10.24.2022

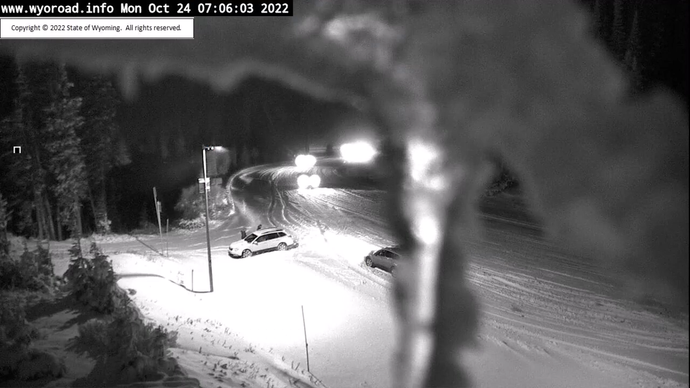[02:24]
Of course, this is what it looks like in western Wyoming this morning over Teton Pass, and this is over Togedee Pass.